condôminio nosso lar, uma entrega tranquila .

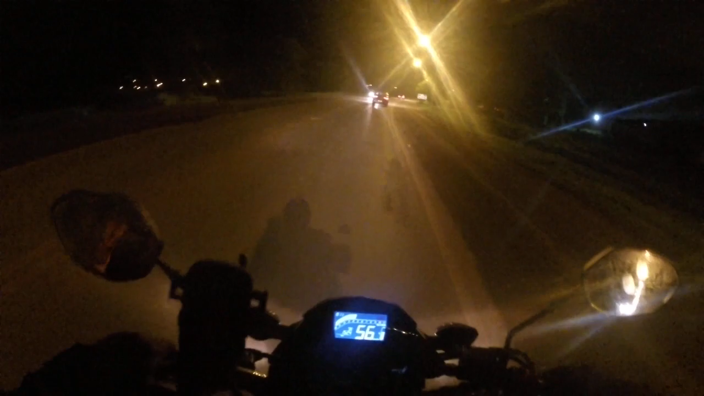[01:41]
E eu estou com o objetivo de sempre trazer vídeos novos, quase diários para vocês Aqui desse lado aqui já é a gleba, aí já é mais inca para entregar Aí já é um pouco complicado, outro dia eu vou fazer um vídeo aí mostrando para vocês Aqui desse lado é o condomínio Cachoeira
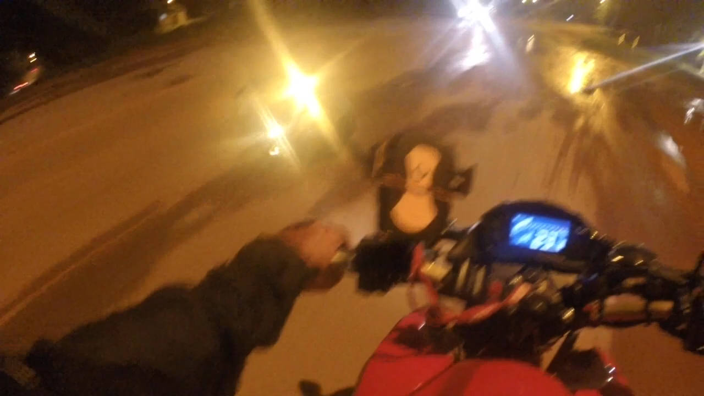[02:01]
Que quando você entra nesse condomínio, você tem acesso ao condomínio nosso lá Tem uma entrada Lá as ruas é aberto, um condomínio dá acesso ao outro
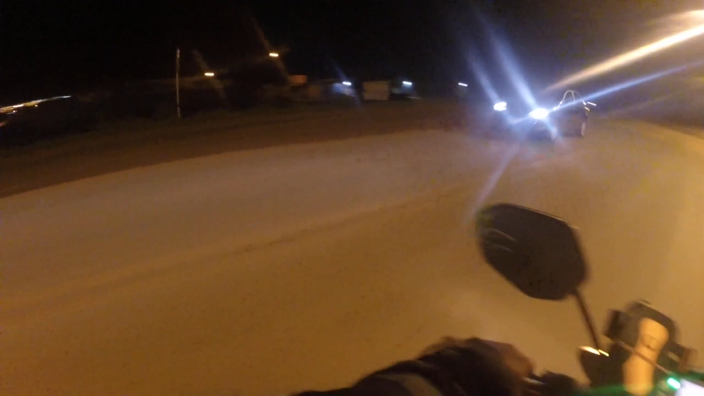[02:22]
E aqui é o condomínio nosso lá Vamos ver aí que legal esse condomínio, gente